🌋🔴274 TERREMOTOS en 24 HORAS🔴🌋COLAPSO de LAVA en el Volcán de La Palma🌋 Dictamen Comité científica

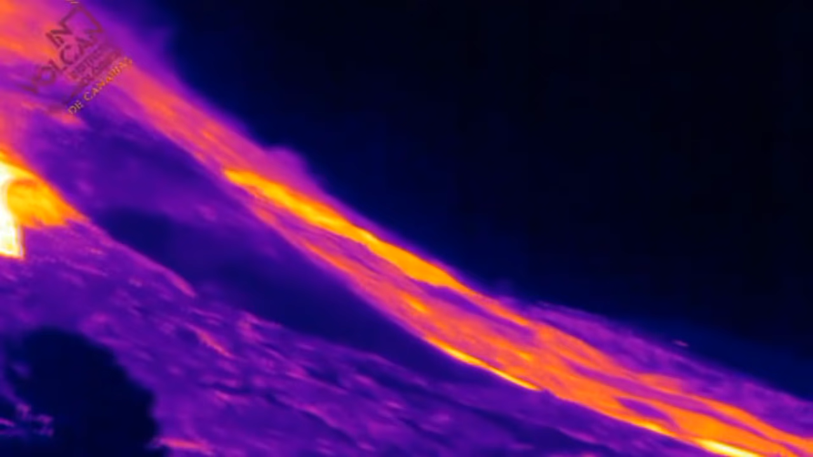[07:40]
Hay una serie de canales lábicos que están aportando energía a la colada número uno y a la colada número cuatro. Estos canales lábicos, que son fundamentalmente dos,
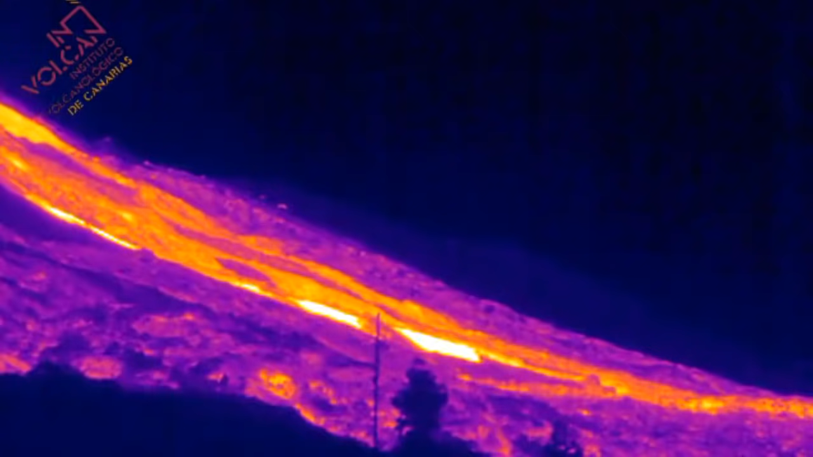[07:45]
después se abren y bien aparecen en superficie, bien se bifurcan en varios pequeños tubos lábicos y las noticias